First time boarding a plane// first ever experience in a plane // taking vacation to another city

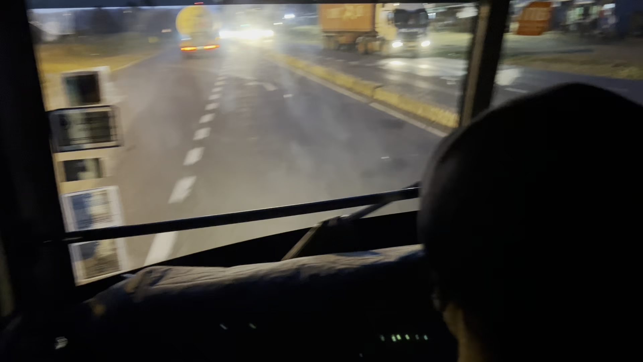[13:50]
The driver was just making sure that everybody reached home,